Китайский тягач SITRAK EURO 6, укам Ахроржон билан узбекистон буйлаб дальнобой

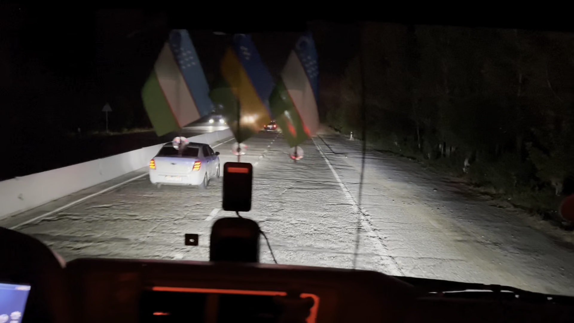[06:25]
Asfalt yok ama. Ama gene sekirli bilen 20 tezliydi gidiyemiz. Başka maşını değil mi şu?
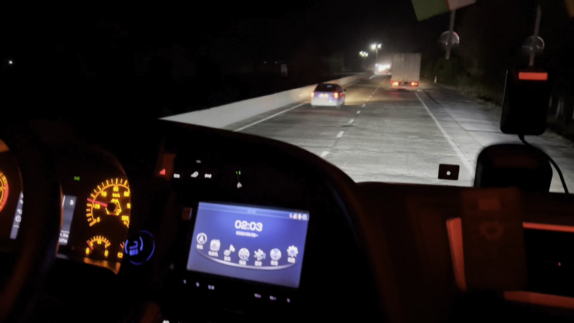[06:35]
Ama sekin sekin gidiyemiz. Yani yükümüz iyi engel. Patuşka bu gene uçuna mutlaka sekir atıp atmaydı. Spakoyun gidiyemiz.
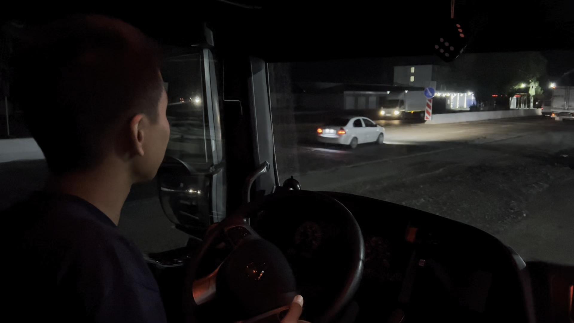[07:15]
Samarkand viloyati Loyish tumanida avtoban trassani bo'yida joylashgan moykaga kelib to'xtadik.
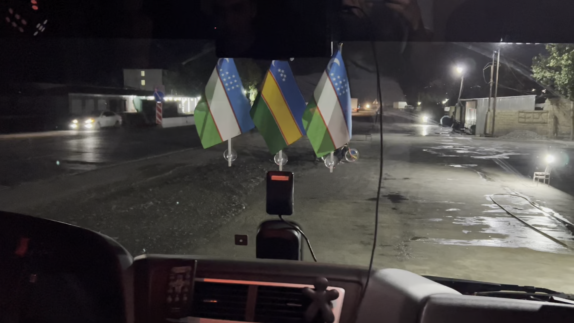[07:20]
Bu yerda juda ham tanish bratishkalar, ukalar juda ham ko'p.
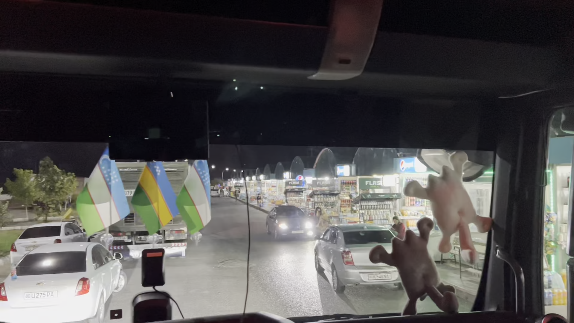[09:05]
juda ham mashin ko'p ekan Jahongir orqada qolib ketdi Samarqandda vali negadir to'xtabdi nima qilamiz to'xtaymiz biror narsa yeysan ketdik
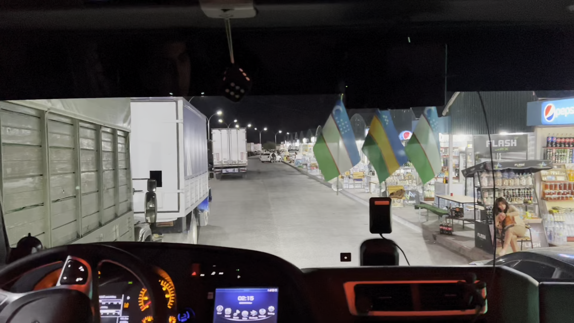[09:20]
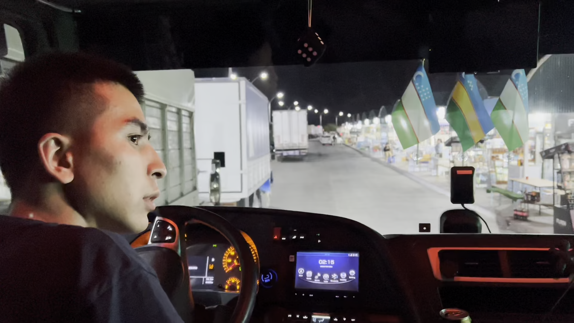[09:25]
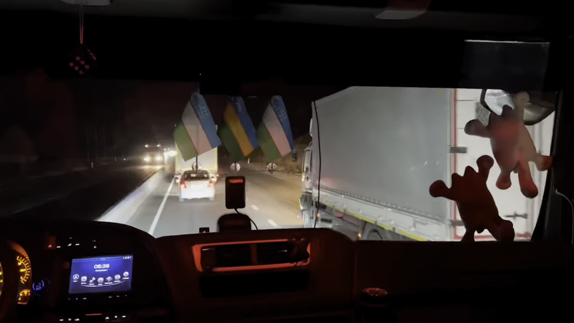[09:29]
Perevalga chiqyapmiz, Jizzax Pereval. Rulda Ahrorjon.
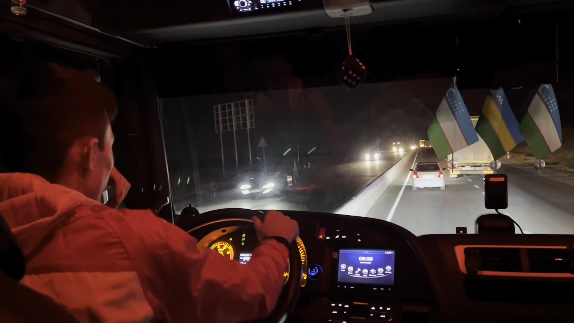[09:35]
Sekin-sekin. Yo'l ko'rishingiz mumkin. Sekin tushayotganlar bor, mana sekin chiqayotganlar bor.
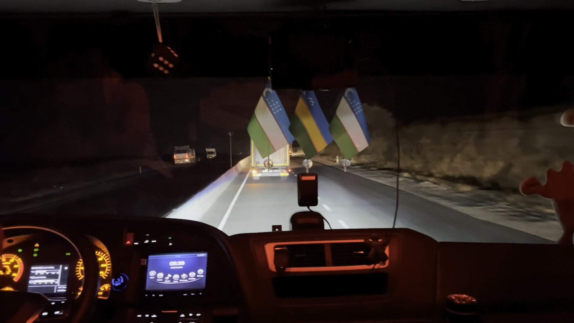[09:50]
Chap tomondan sal tezroq tushib chiqmasak, chiqib tushmasak to'g'rirog'i mana.
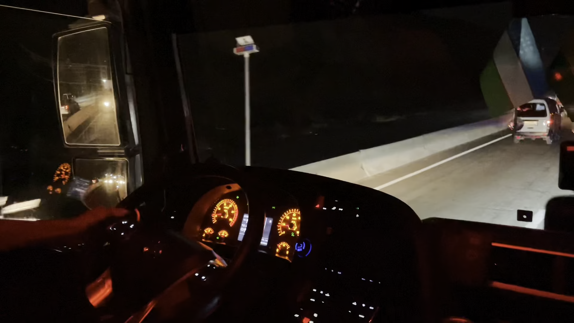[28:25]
Men to'xtadim mana. Biratimiz bir bilan tushadi, men ikki bilan tushadi. Orqadan mashina yo'q. Tanar mana. Tushyapti.
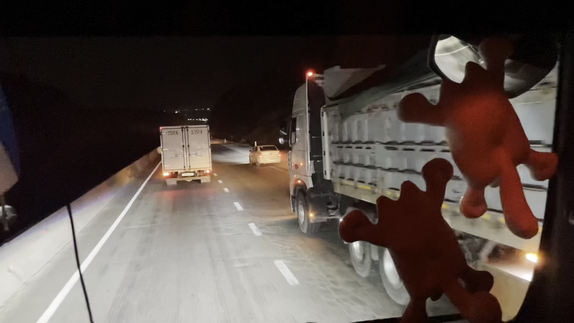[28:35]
Sasib ketgan. Voy, voy, voy. Torimizda sasib ketgan. Sepinadimi, torimizdami? Tormi, tormi. Porot yo'qsin ham o'zi chiqadim. Xitoy qilsa gapiradim. Yana bitta tormiz qo'yasizmi? Agarda sen tezroq bo'lsang. 5 bilan tashaysan-a?
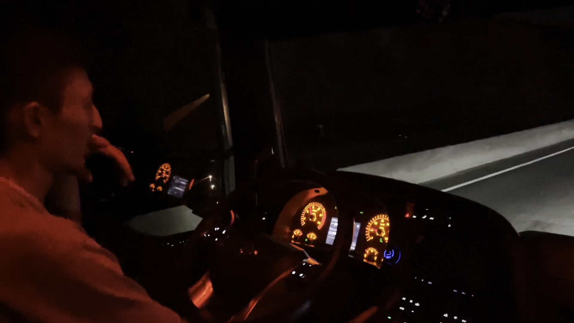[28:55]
Hala deysiz. Masalan, mana hozir 5-inchi skorsda gorni yoqib, mana gorni eshityapsizlarmi?
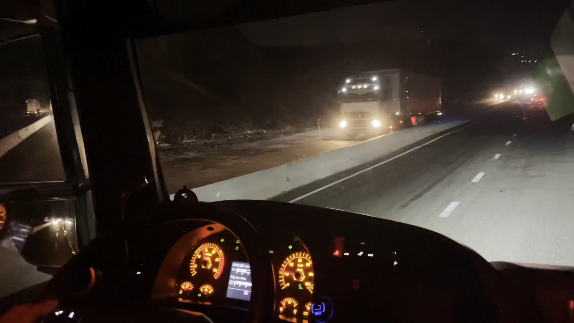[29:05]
Ovozini. Tormoz pedal oyog'i bilan bosgani yo'q masalan.